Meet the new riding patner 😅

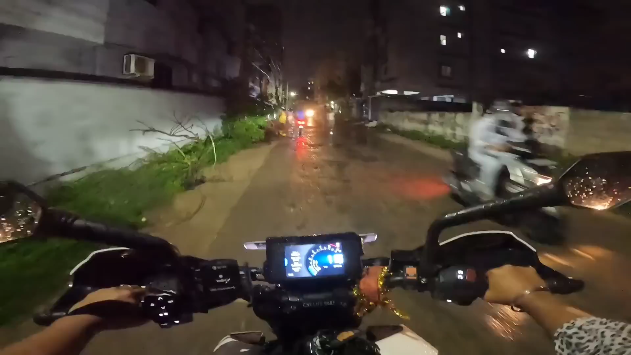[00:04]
Oh my god, this road is so road asal baledu. ఇప్పుడు నేను డ్రైవ్ చేస్తున్నాను.